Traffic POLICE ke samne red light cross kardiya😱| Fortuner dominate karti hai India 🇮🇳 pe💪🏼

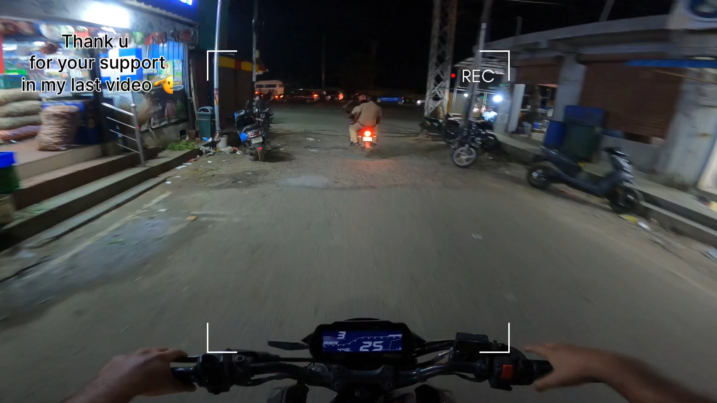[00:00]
पुलिस पुलिस पुलिस पुलिस, रेड लाइट हो गया यार।
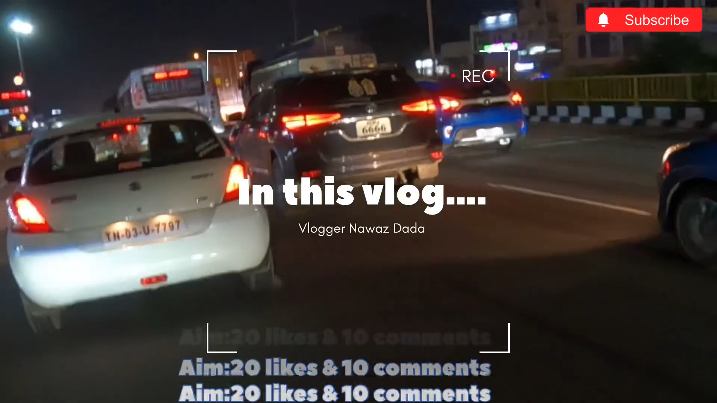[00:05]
ओ भाई भाई भाई, 4-6 ये गाड़ी ले लिया, कोई नहीं रोकेगा भाई। बस ये हाईवे का सबसे खतरनाक पार्ट है ट्रक्स।
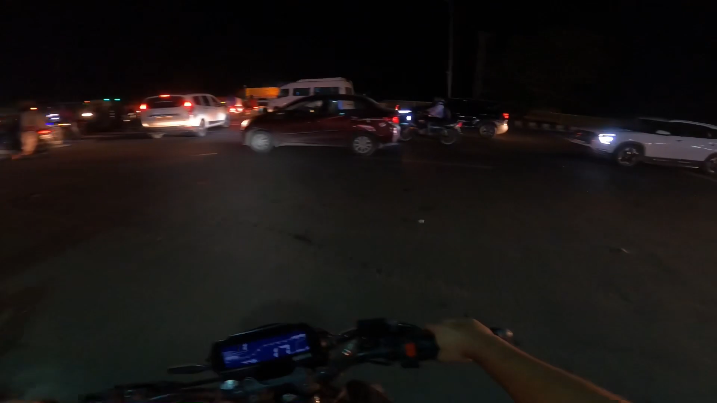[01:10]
अरे भाई चलो चलो, अभी खींचेंगे खींचेंगे, चलो।
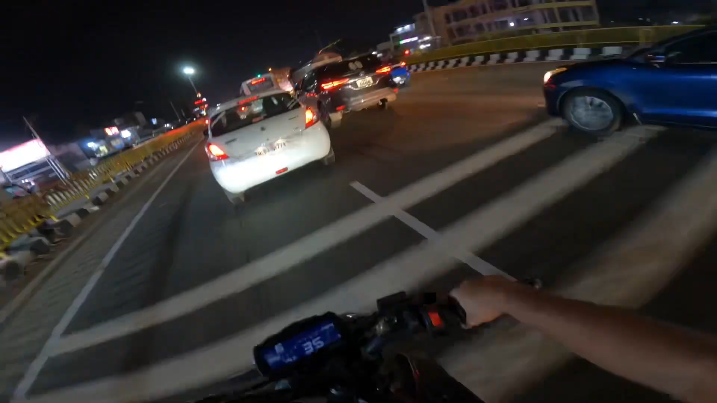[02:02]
ओ भाई भाई भाई, 4-6 फॉर्चुनर वाले लोग भाई, खतरनाक चलवा है उनका यार।
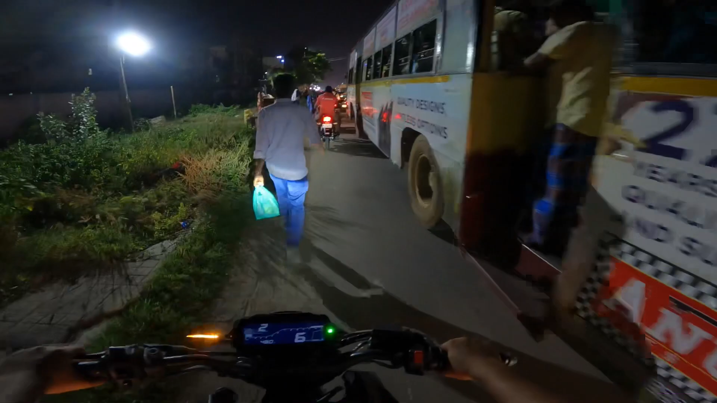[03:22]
भाई ये सिटी बस का इस तरफ से निकलना बहुत डेंजर है, कभी भी कोई उतर सकता है।
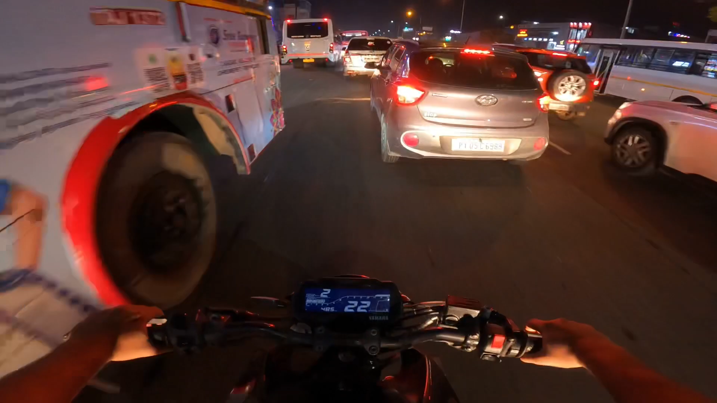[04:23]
मेरे को जाना है पंप भाई, पंप यार। अरे यार इधर हर जगह भीड़ है भाई। सिटी में चलाना क्या ना इजी है, लेकिन हर समय चौकन्ना रहना पड़ेगा हर समय।
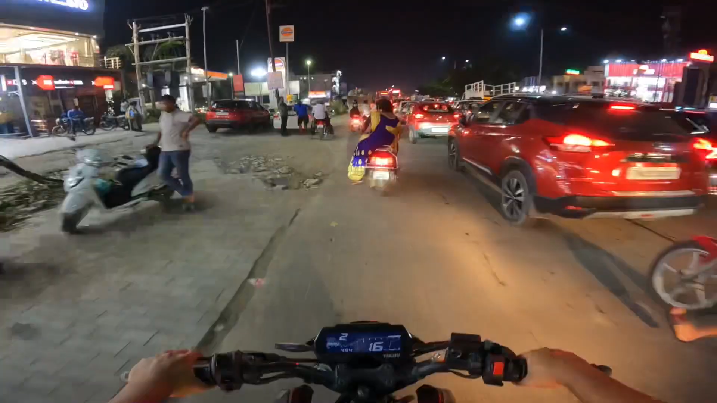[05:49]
लगता है बहुत ज़्यादा ही कम है पेट्रोल, दो बार ऑफ हो चुका है।
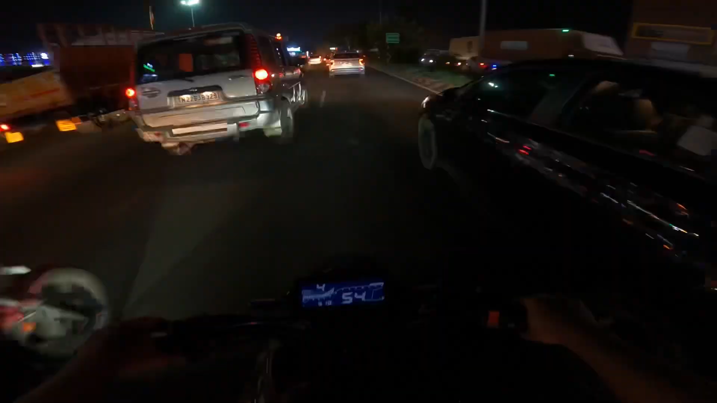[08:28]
ये हाईवे का सबसे खतरनाक पार्ट है ट्रक्स, ट्रक से जितना दूर रहेगा उतना सही भाई।
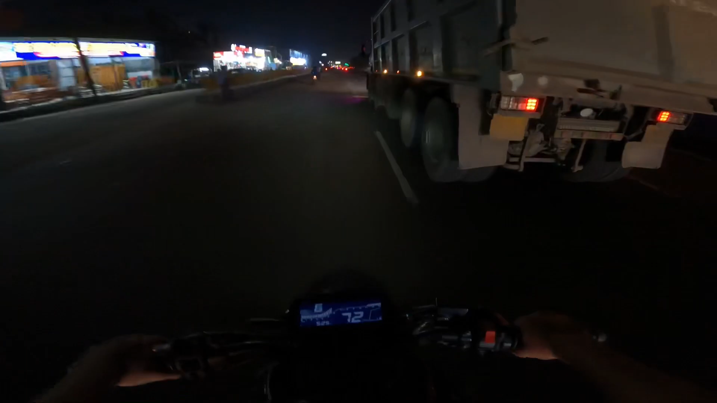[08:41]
निकलो निकलो।
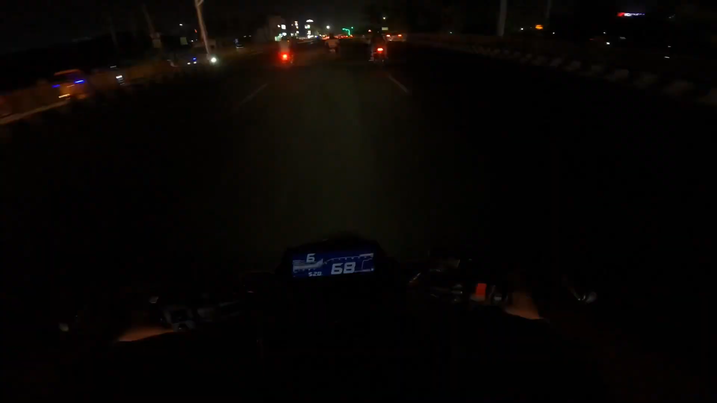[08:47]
और ये सब के लिए बोल रहा हूँ भाई, जब रास्ता क्रॉस करते हो बहुत ध्यान से करना।
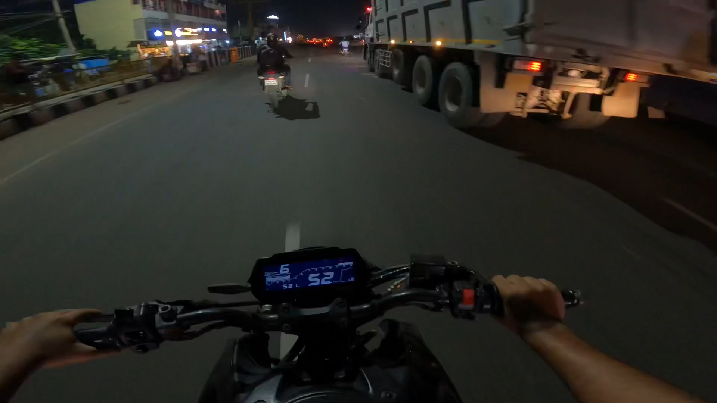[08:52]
ये लोग जैसे चलाते हैं ना भाई, बस वाला या ट्रक वाला दोनों, घुसते हैं इधर से और चलते हैं कैंपस के सामने से।